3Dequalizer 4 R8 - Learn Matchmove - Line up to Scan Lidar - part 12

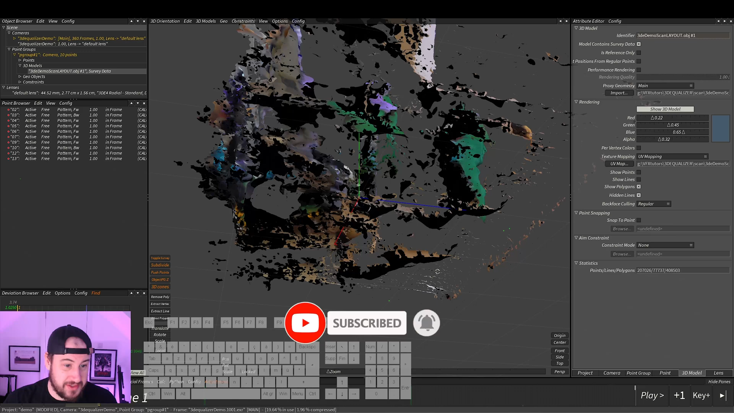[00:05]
I know it's kind of rough, and there's kind of some nasty stuff on there. I believe we can...
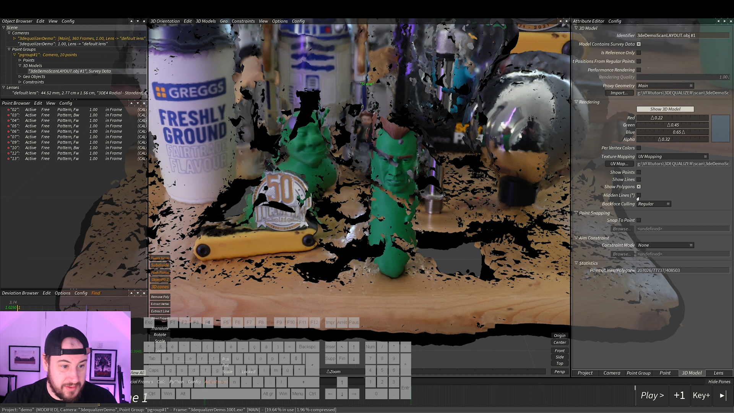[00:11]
Maybe turn to... No, let's leave this as it's regular. Okay, so what we need to do is now do a single frame line-up. This is the most important part.
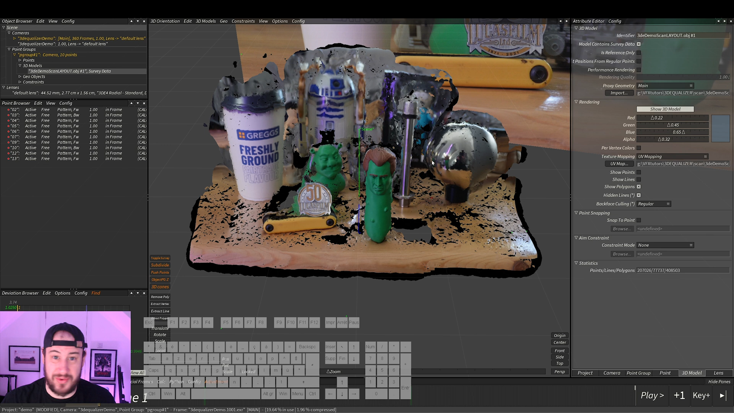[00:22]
This is going to make or break your solve. So that's basically what we need to do, is use the F5 menu to line up a frame so we get the correct depth.
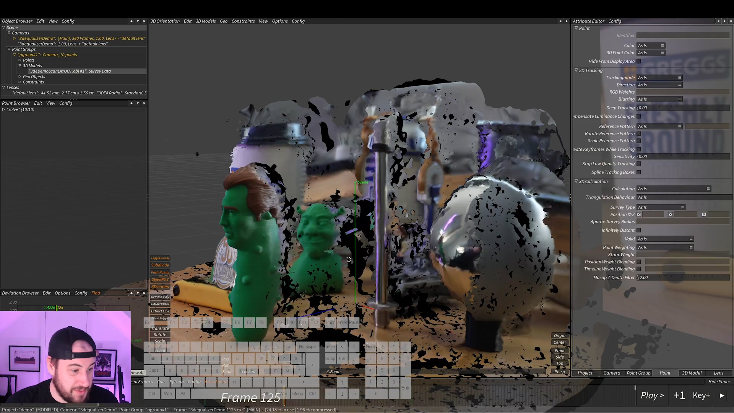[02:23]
obviously there's going to be some very bad areas of geometry, which we want to avoid, but there are some good areas we can use.
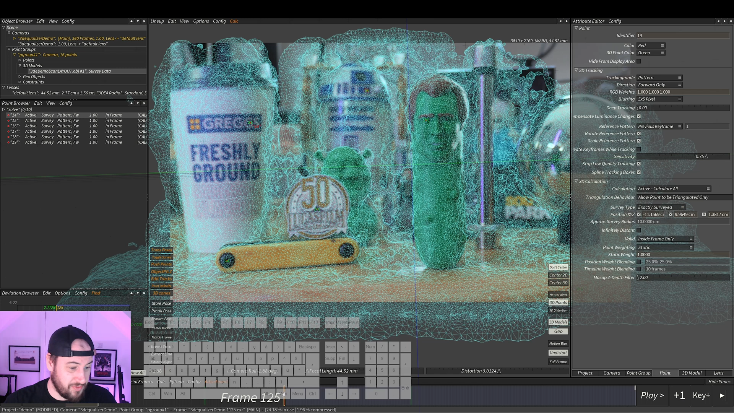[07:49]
I store pose because sometimes it's easier because it leaves a little red marker on here. But I'm also going to leave these because it's kind of like a backup. So I'm just going to right click and disable them. View and hide selected points. And I'm going to put these into a group called SF for single frame.
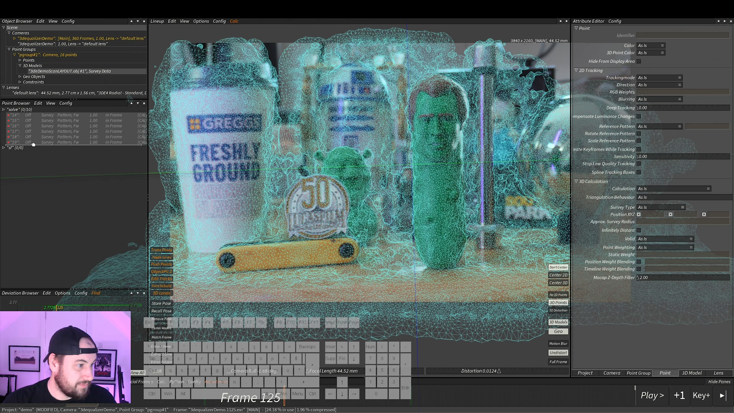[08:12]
And that's it for our single frame lineup.